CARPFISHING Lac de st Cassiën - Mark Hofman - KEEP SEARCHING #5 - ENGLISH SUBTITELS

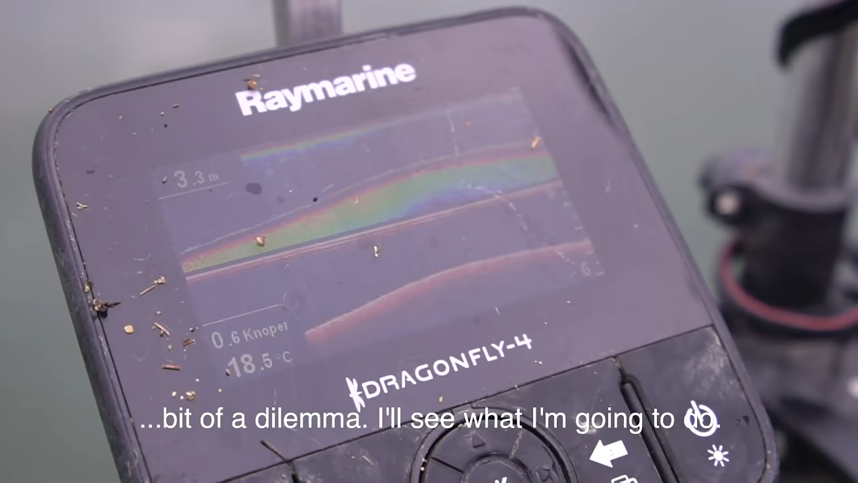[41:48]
On screen: depth 3.3 m, water 18.5°C
Even kijken wat ik ga doen. Mooie diepte waar ik gisteren ook de vis op had.